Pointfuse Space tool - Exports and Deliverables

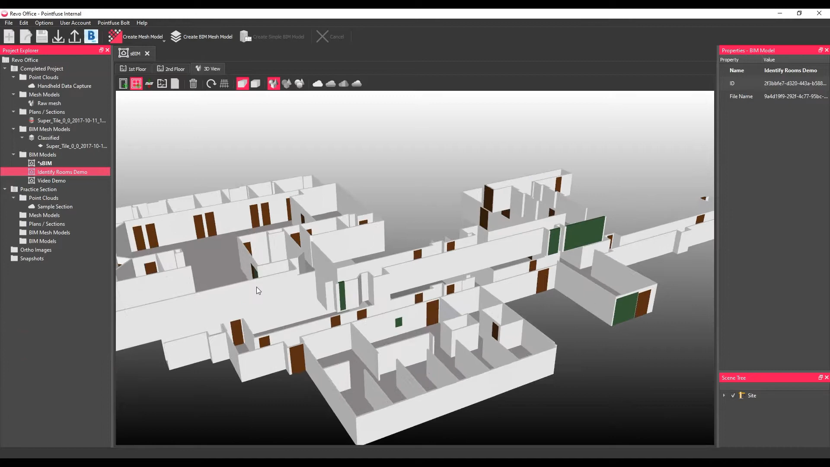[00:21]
This ensures that the export allowance calculation is as accurate as possible.